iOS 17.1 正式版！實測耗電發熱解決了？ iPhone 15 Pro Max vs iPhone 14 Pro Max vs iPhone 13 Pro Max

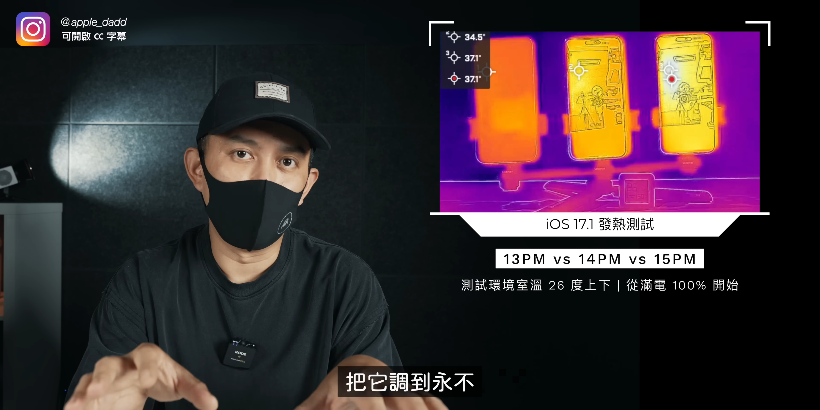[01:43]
1的版本一模一样然后萤幕亮度调到最亮然后那个萤幕关闭的地方把它调到永步然后我们开启飞航模式同时也有开启WiFi但是也开启了误扰模式就是为了让它们有接收不同讯息的这些的误差减少那同时呢它们也都连接到同一个WiFi的网路上面测试的这个过程呢我们三支会摆在一起然后用热相仪来侦测那同时也有另外一台相机来拍摄这个侦测的过程那完整版本我们通常是放在会员转圈因为我们这次整体的环节加起来应该有四五十分钟可能快一小时所以应该不会有人想看那么长的影片那我们这次测
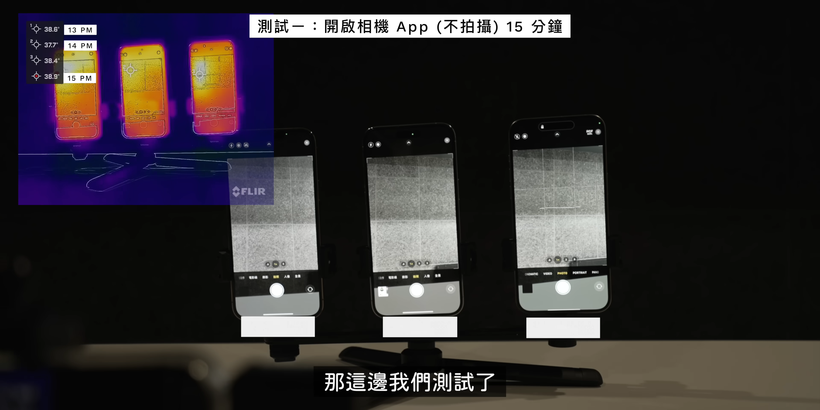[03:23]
了其实先前都满多次啊还有在会员影片里面也有加上先前有比对很多手机后那我们15 Pro Max它在温度上面其实都是目前为止测到手机里面最高啦不管是对比自家的15 Pro Max14 Pro Max那甚至可能现在看起来好像对比13 Pro Max也是一样先前对比的话跟自家比的话都是大约高个2到3度那我们来看一下现在在17.1下的表现那说真的我比较好奇的是13 Pro Max因为我有朋友也私下跟我说它在更新之后觉得很热那所以满好奇这边和14跟15的差距在哪里这边我在测
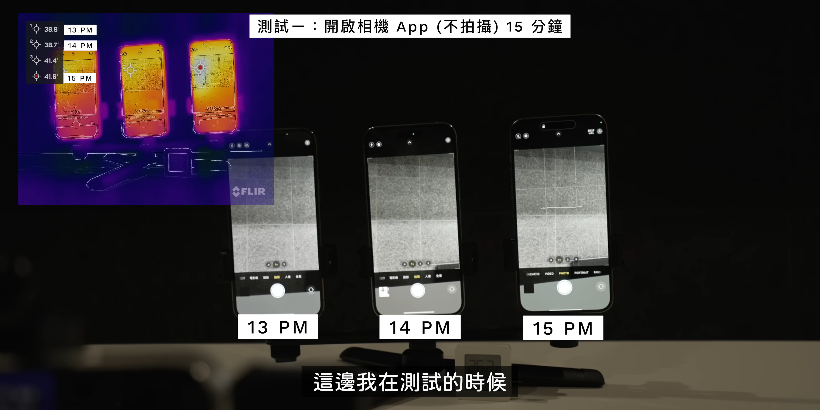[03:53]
试的时候到一般有个有趣的点就是说我全部设定的萤幕都是维持永远不关闭嘛但是在8分钟后三台都进入休眠那这个在先前测试的时候
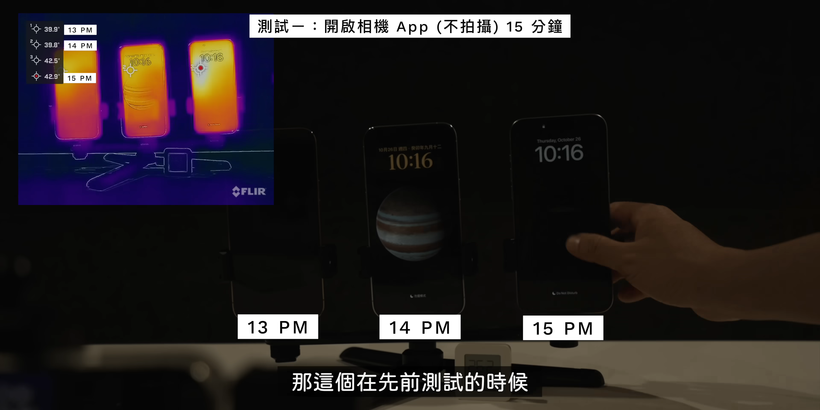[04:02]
好像没有碰到这个不知道是因为iOS刚更新到11.1有这个新的这个判定呢还是说我先前可能就是刚好没有碰到没有发生好那你这边看到测试一半的时候时间的温差后13跟14 Pro Max的温度一直都是满接近的大约39度左右那15 Pro Max这边测到最高是大约42 43度上下那我们就来持续
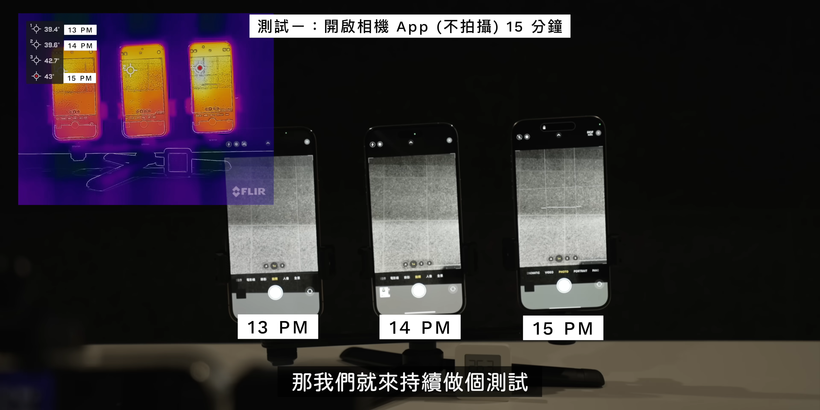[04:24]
做个测试然后完成整个15分钟之后呢13 Pro Max的温度约在39.5度然后14 Pro Max在40.
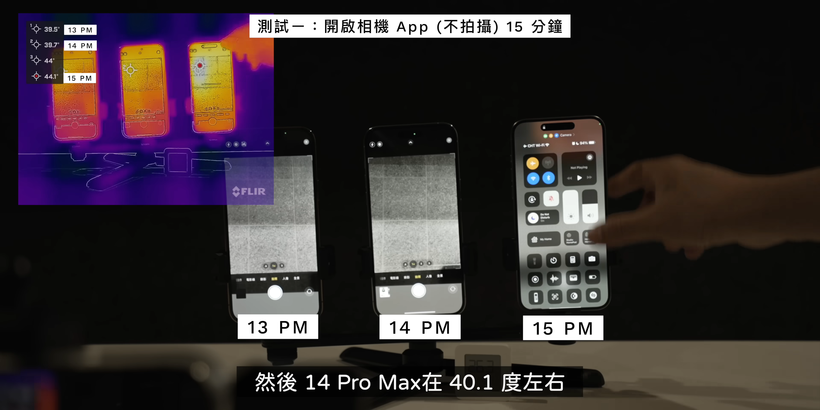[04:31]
1度左右那15 Pro Max我们测到最高是在44跟44.1度左右那他们电量都从100%开始那在
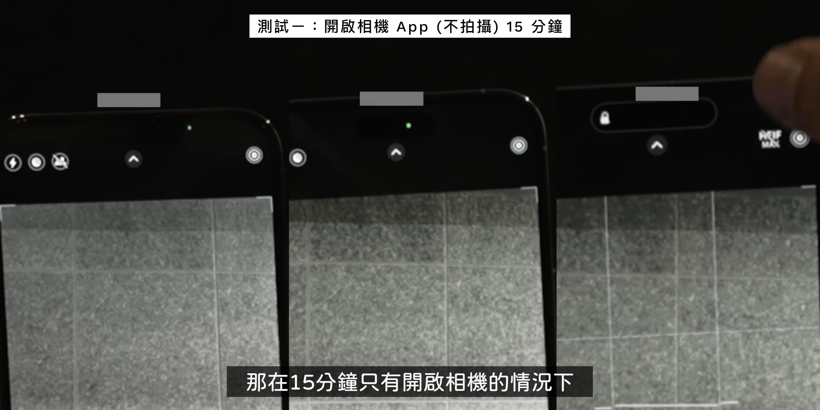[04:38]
15分钟只有开启相机的情况下13 Pro Max掉到了94% 14 Pro Max掉到了93%15 Pro Max掉
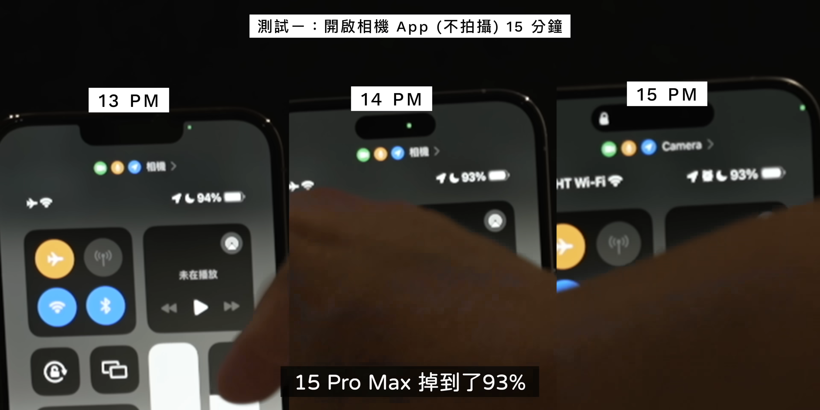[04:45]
到了93%这边看起来都还非常接近那下个阶段我们就直接来进入拍摄录影4K60的这个部分那看到温度上的差异是怎么样其实你在一开始几
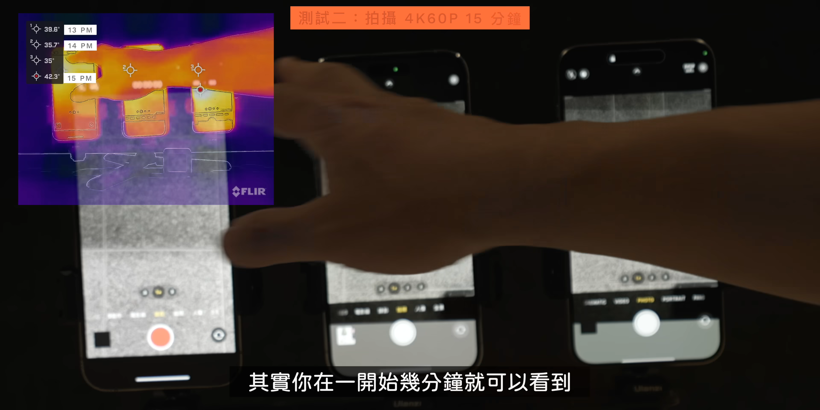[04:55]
分钟就可以看到三台温度都有明显上升这边上升速度当然是比只有开着相机的时候快运同时也在录影嘛那大概几分钟后我们就测到了13 Pro Max是41.2度14 Pro Max是41.
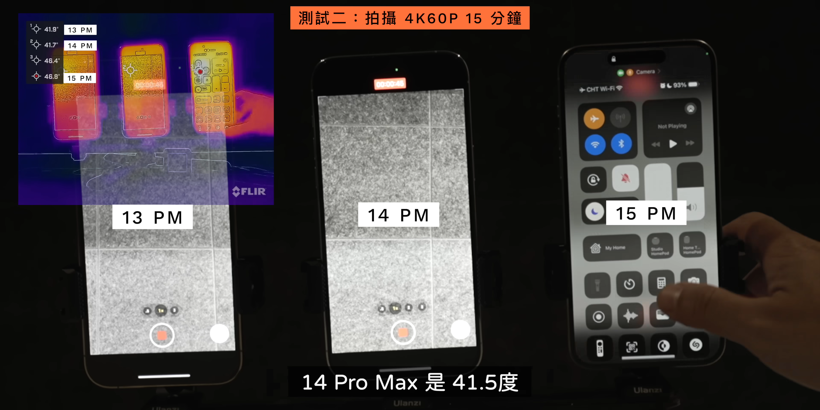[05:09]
5度然后15 Pro Max是46.8度OK然后我在拍摄的当下感觉好像15 Pro Max
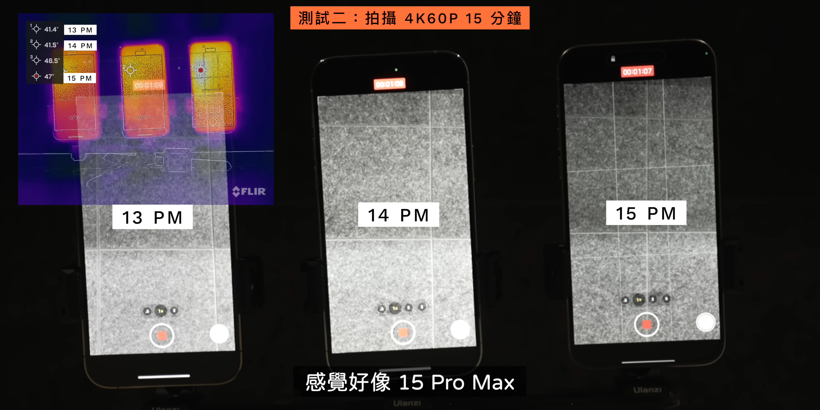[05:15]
的萤幕亮度有下降但是当时也不太确定是不是视觉上还是时间点什么时候开始那我们现在回头去放影片的时候我发现在开始录影7到8秒之间15 Pro Max开始调降他们的萤幕亮度那这个时候它的萤幕上面侦测到的温度是44.
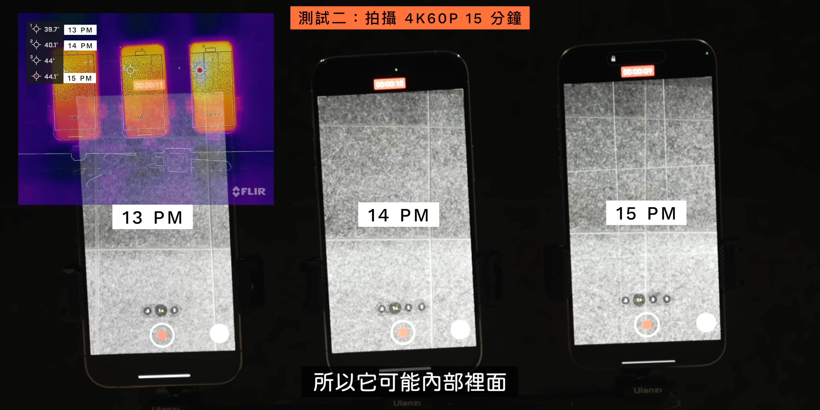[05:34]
2度所以它可能内部里面46 47度它可能有一个调控的方式从那个地方开始下降它萤幕的亮度那我们测试到一半的时候拍摄7分30秒之后我们看到的温度是13 Pro Max是13.6度14 Pro Max是44.1度那15 Pro Max是49.5度那中间有个小插曲啊就是我看到15 Pro Max它是
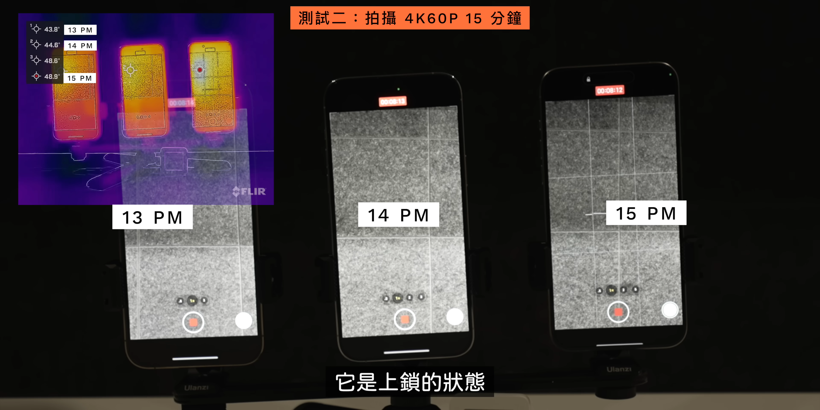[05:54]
上锁的状态就它一样是在录影只是它上面那个动态岛上面有锁住的状态所以我把它解锁之后再继续拍摄所以时间差上面有差个几秒那不管怎么样这
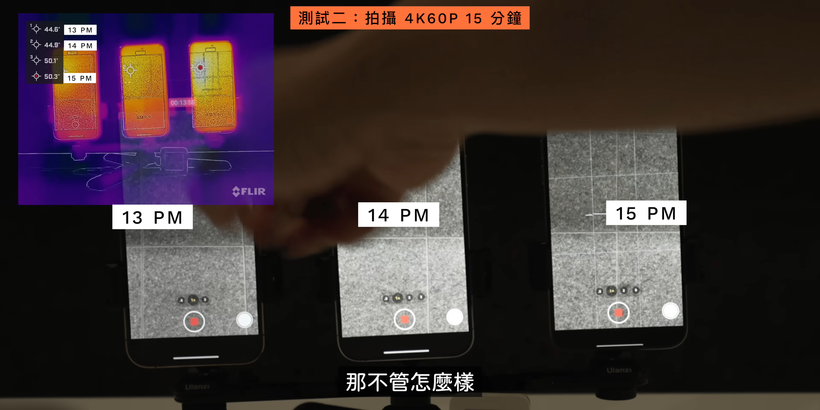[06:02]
边本来最热的就是15 Pro Max所以让它稍微降个几秒温好像也还好那最后拍摄完毕之后呢13 Pro Max是44.8度然后14 Pro Max是45.
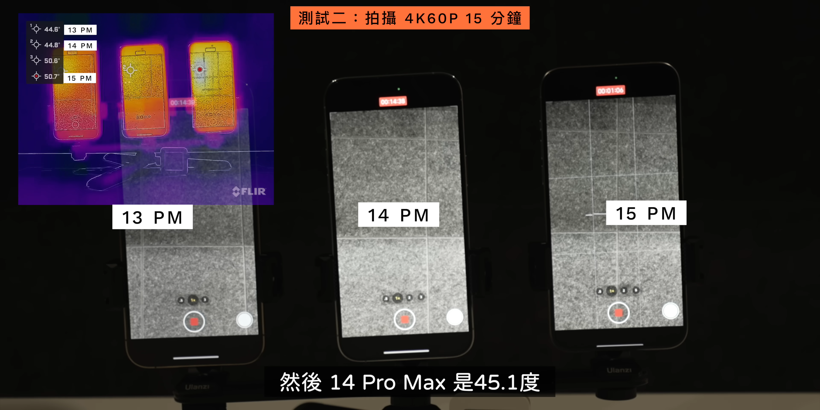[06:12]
1度那15 Pro Max是51.4度那这边对比的话15 Pro Max高了14 Pro Max大约6.3度然后高了13 Pro Max将近6.